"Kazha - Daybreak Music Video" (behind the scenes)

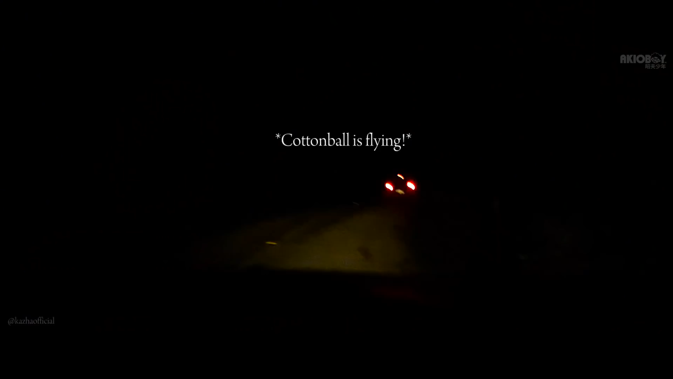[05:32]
cotton ball is flying through this trail we are following her on